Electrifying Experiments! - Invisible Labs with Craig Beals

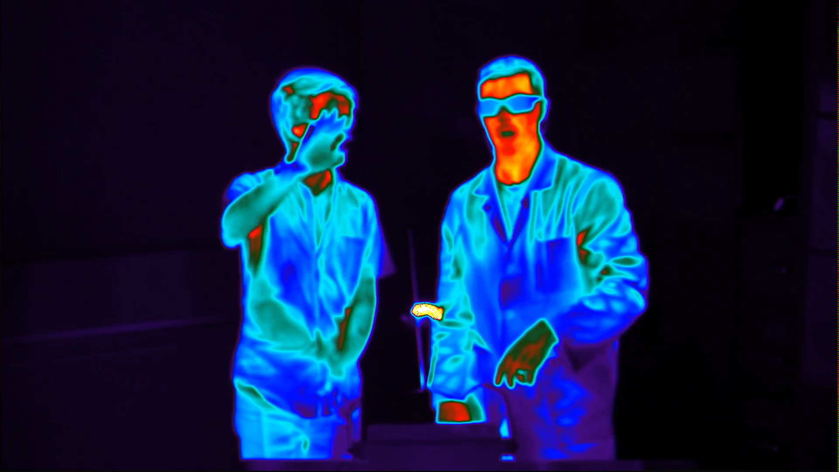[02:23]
Okay. So it will always move up in air. And I can actually see at the top of this when it goes pop, pop, pop, like heat waves coming off the top.
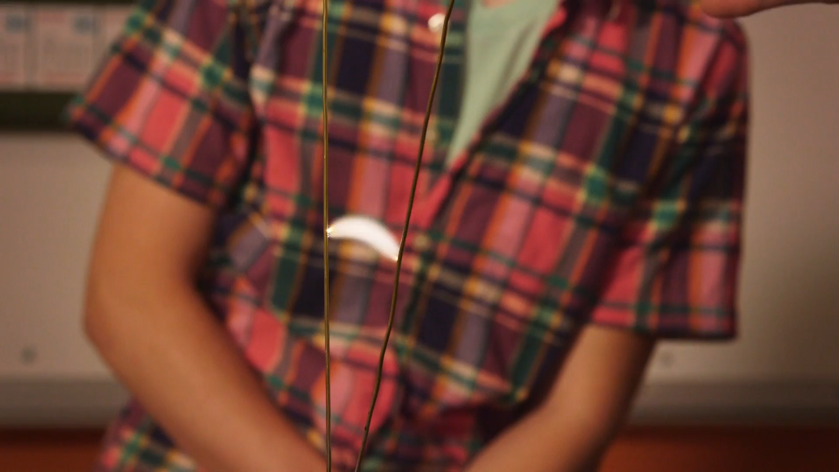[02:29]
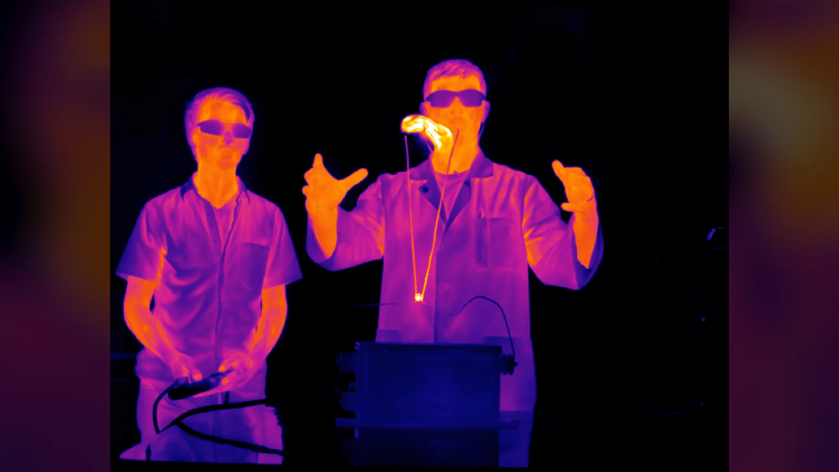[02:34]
So this is a transformer that lives inside all microwaves.
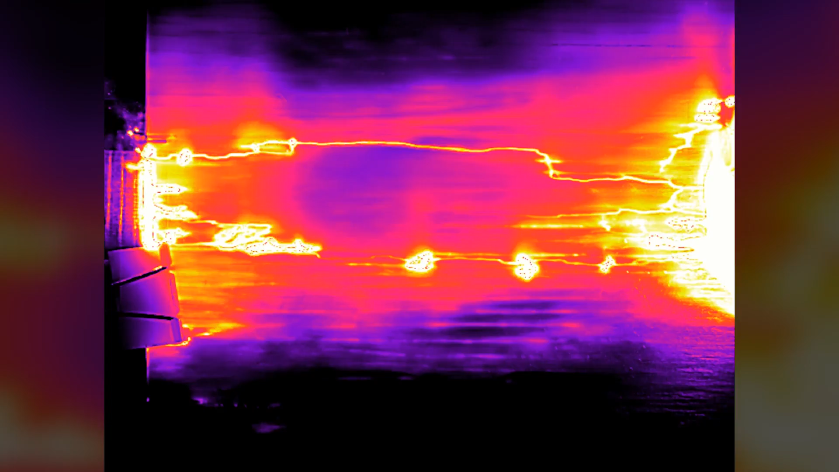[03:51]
That's cool. It worked perfectly. Branded this thing using electricity.